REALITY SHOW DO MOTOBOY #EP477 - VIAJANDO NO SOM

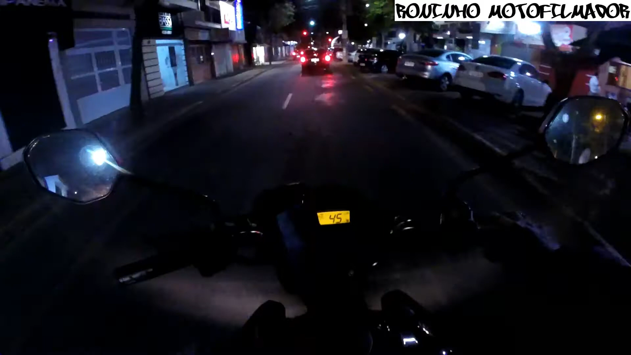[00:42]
Catar nome de Júlio, tá aquele pau, passa a ponte do Rio Tietê, travessa, sobe lá em cima, lá no bagulho. Puta, não vai dar pra passar aqui. Puta, tio, travou o motoboy aqui.
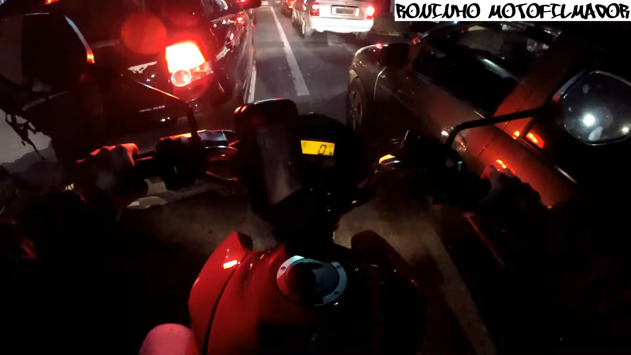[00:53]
Eu tô quase passando. Tiozão, vai um pouquinho pro lado aí, tiozão. Puta, cara, é vacilão mesmo, hein, mano. Os caras não abrem o corredor. Se eu quisesse ter passado, eu passava. Vou passar, mano. Nossa, tô quase passando. Mas vai abrir, os caras vão fechar eu. Vamos, sinalzinho. Vamos, tiozão. Puta, ninguém anda nessa bagaça, tio. Vamos, parceiro. Bota pra acelerar esse carrinho aí.
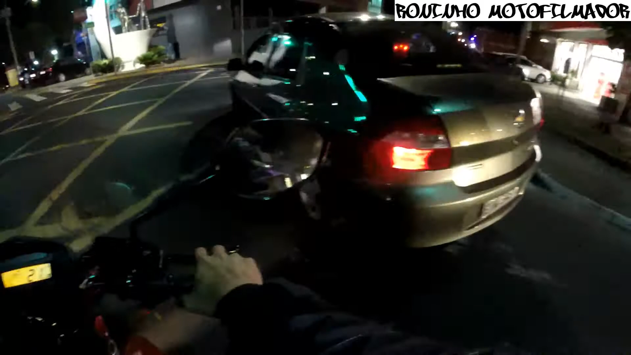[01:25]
Ah, sinal vermelhou lá embaixo já. Agora vamos na moralzinha também, né? Não adianta acelerar mesmo. Osso, hein, parça? Osso do caroço. Vamos bem na moralzinha, pá. Nossa, domingão, tô louco pra dar um rolezinho logo lá em Morungaba. Cê tá doido. Morungaba, os caras falam que o rolê é top, mano. Rolê lá é zica do baile, cheio das curvas, tá ligado?
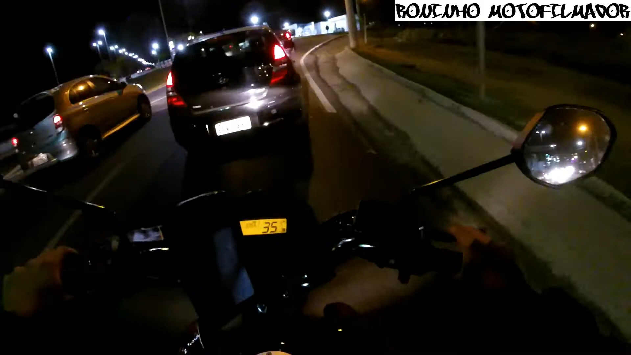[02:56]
Vai virar, irmão, dá seta. Não vai, falou, falou, falou.
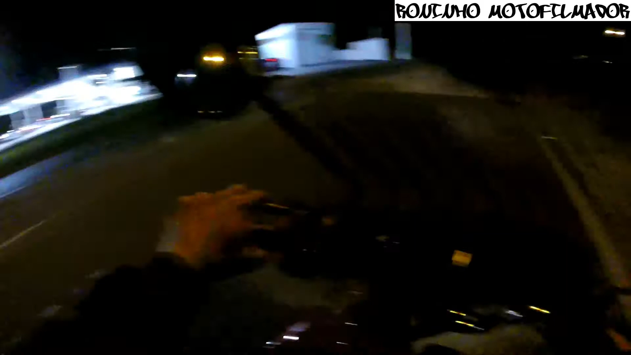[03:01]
Cara do Corsinha ali pagando de louco, você tá doido. Taca, levar o rodinho.
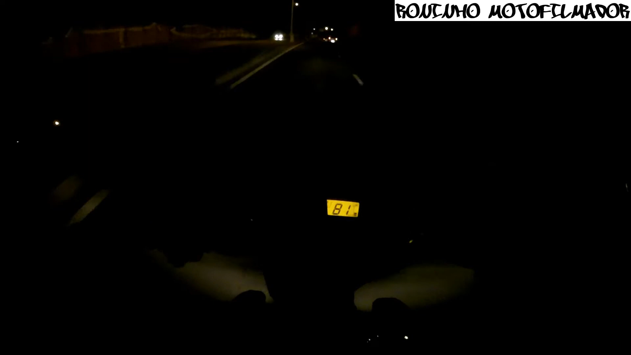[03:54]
Pistinha aqui é meio escura, né, rapaziada? Tá faltando energia, é. Poste de luz aqui. Tá muito escuro essa pistinha. Jeff, 2000 e sempre. Vai House Produções. O cara canta demais, você tá doido? Estamos quase chegando a próxima entreguinha já, tá ligado? Ah, cachorro, louco. Cinco entreguinha aqui. Aqui sim a entreguinha é estouro.
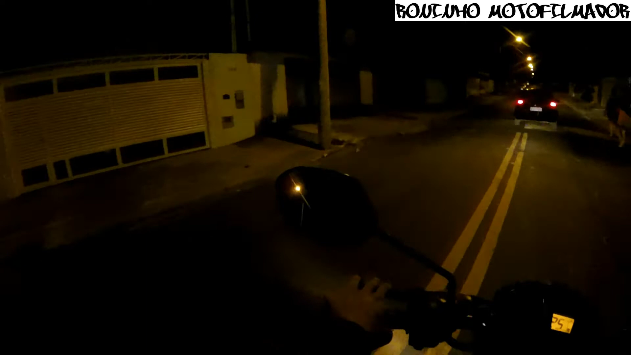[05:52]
Eu passei aqui, ó. Tá do outro lado, caramba. Que doidão.
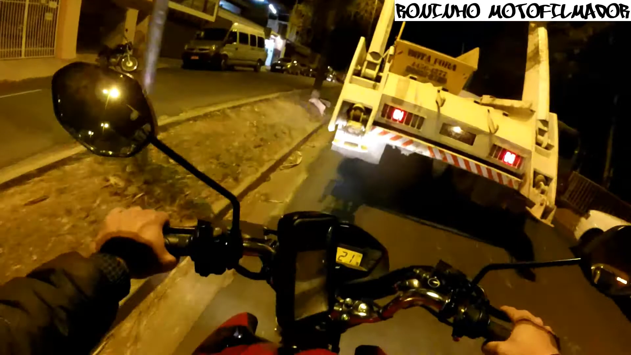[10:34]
Vamos, caminhãozinho, vamos! Pelo amor de Deus, puta mais alguma pressa! Pô, teu caminhão vai ter lá na frente ainda, cara. Eu vou meter um gatão aqui então.